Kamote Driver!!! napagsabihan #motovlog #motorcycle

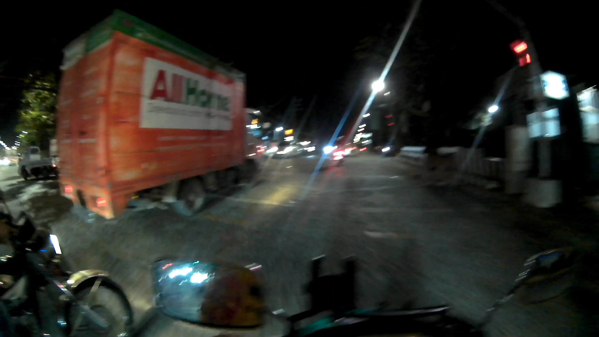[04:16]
Muntik ka na doon ah! Muntik ka na!
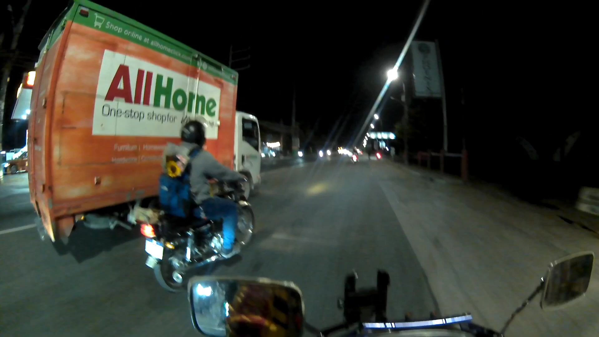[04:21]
Karahulo, no? Ilang naliko!
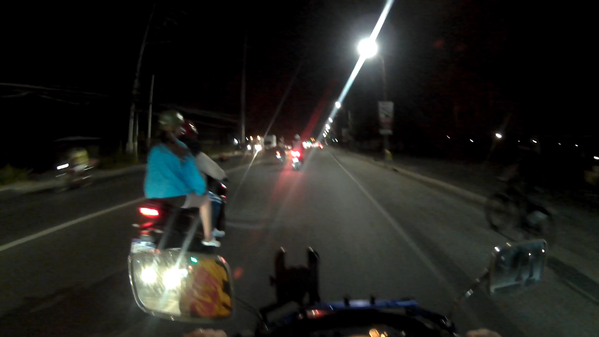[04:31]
Muntik ka na si kuya, puta. Muntik ka na si kuya doon ah! Buti na lang nakailag. Buti na lang alam Matrix.